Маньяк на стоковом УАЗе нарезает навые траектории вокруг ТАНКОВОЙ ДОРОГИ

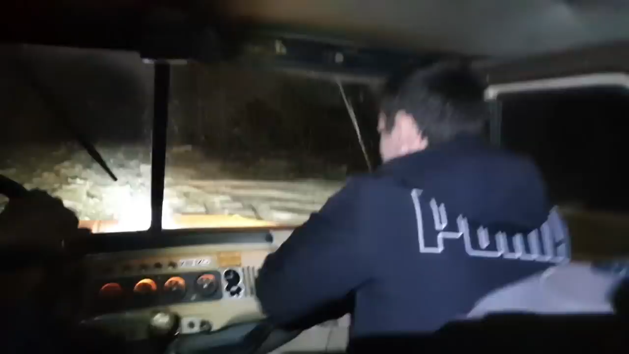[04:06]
Четко идет машина. Слышишь, Руслан, а вот сюда вот дорога уходит влево. Куда это?
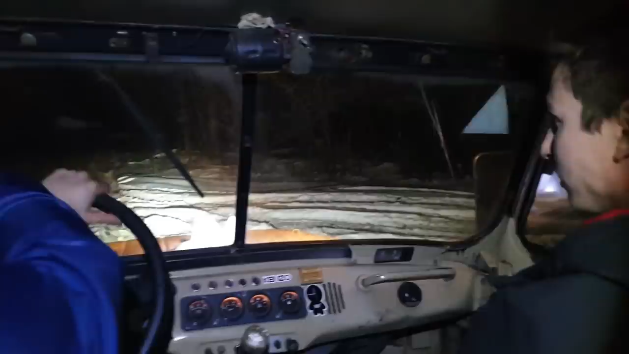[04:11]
Ну, на грунтовку. Ну, мимо танка.
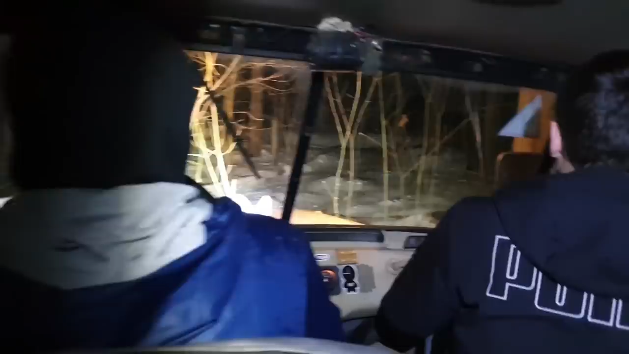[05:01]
Я вперед поеду. Не надо, а куда вперед? Там тоже вон дерево лежит. Там еще.